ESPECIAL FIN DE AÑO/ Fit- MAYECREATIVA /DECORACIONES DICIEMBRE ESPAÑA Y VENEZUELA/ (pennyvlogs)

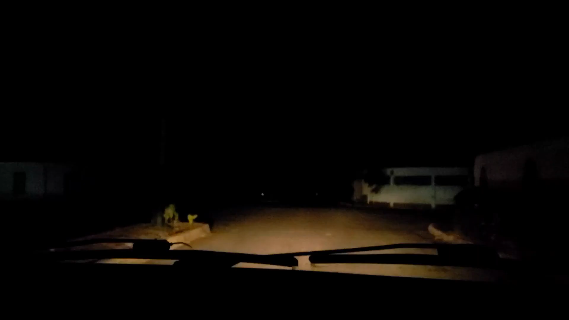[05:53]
no puede ser no hay luz en el centro de barcelona yo quería grabar este vídeo hoy por dios porque porque se va tanto la luz
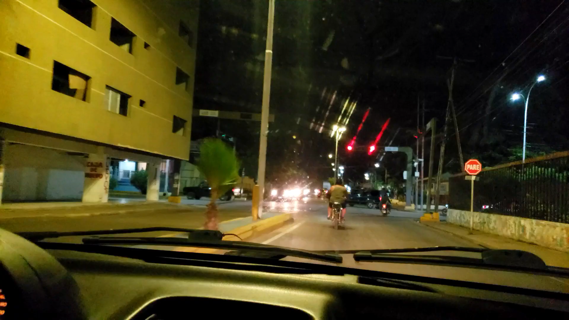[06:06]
llegó la luz estas son las poquitas cosas insignificantes para otros que a nosotros
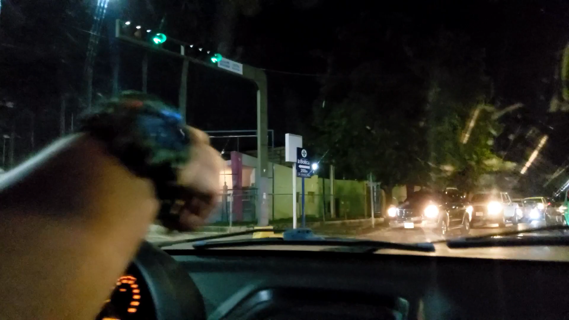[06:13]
nos alegra hay luz así que les voy a mostrar las luces la primera parada es la plaza bicentenario con un arbolito de 25 metros de altura